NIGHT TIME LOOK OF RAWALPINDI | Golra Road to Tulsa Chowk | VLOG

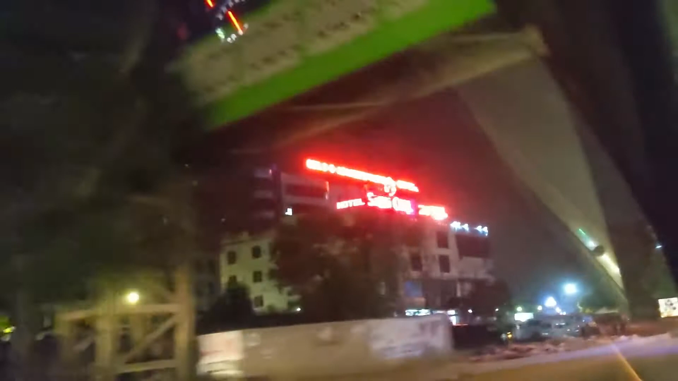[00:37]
तो मकसद ये था कि चलें,
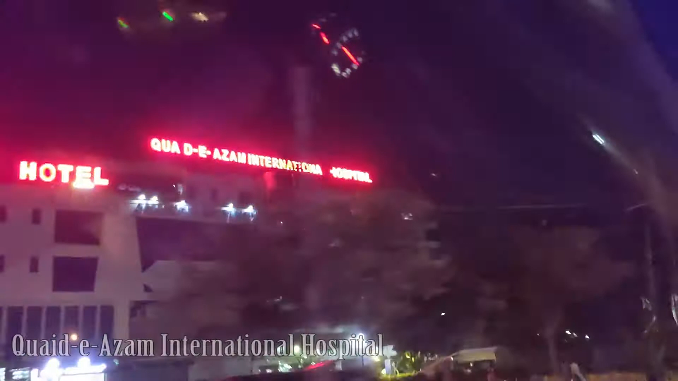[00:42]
जैसे मैं ट्रैवल कर रहा हूँ और आप चूँकि मेरे साथ ट्रैवल करते हैं, तो हमने सोचा कि हम एक छोटी सी ट्रैवल करते हैं और उसका मकसद भी यही है कि हमें पता लगे कि पिंडी की जो
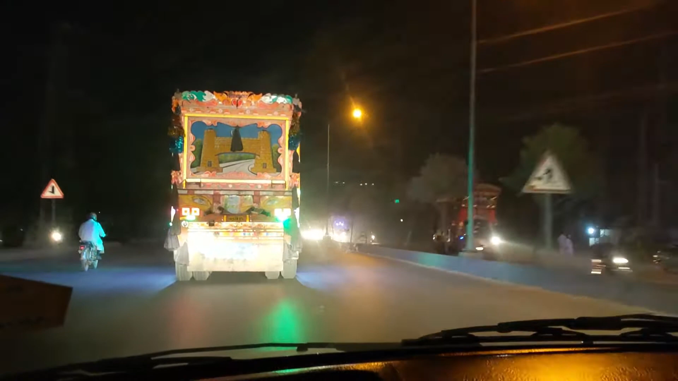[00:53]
शाराएँ हैं या पिंडी की जो जगह हैं वो कैसी हैं, पुरानी जगह हैं। मतलब वेस्टेज एक बहुत पुराना नाम है रावलपिंडी के लिए, माल रोड पर पीसी होटल बहुत पुराना नाम है,